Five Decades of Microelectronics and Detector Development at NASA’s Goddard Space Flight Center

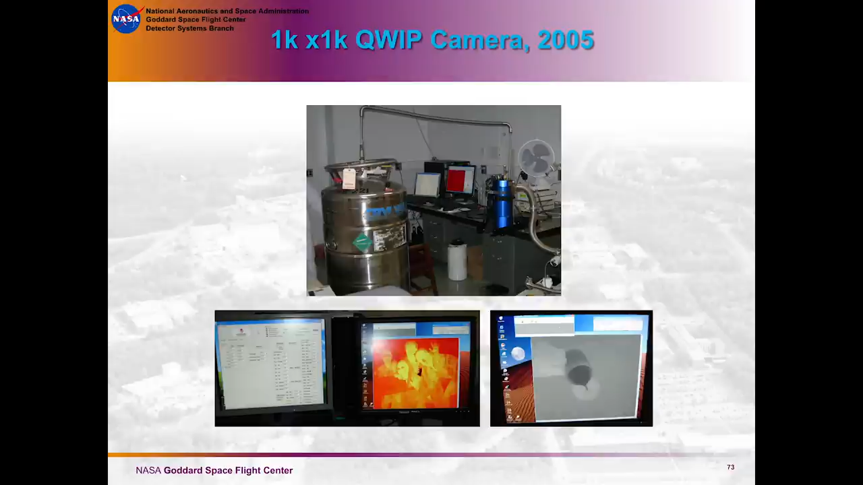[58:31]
But we're making very cool images. You can see hot coffee being poured.